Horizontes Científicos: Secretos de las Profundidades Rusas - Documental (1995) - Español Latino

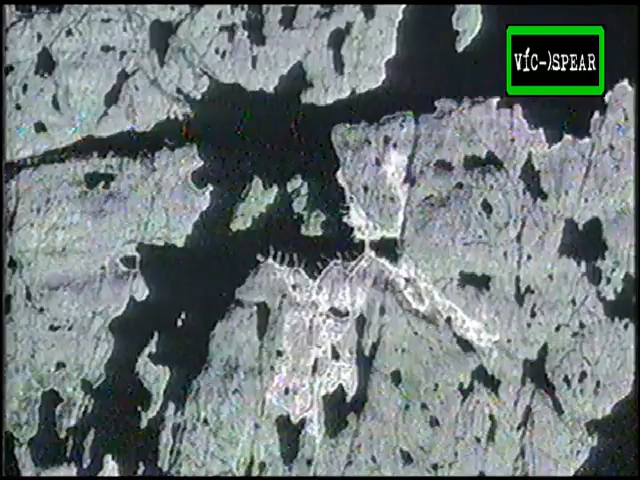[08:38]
las cuales revelaban bases de submarinos nucleares a todo lo largo de la costa del Ártico.